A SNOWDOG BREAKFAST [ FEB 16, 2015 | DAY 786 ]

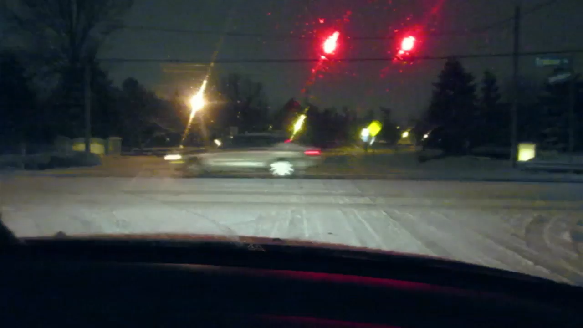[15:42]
think we're in the right spot you can't really tell but somewhere here is a road yeah like oh it's actually green major parts okay nobody slide into us you stop you stop major parts of roads that are normally two lanes uh are now one lanes because no one has the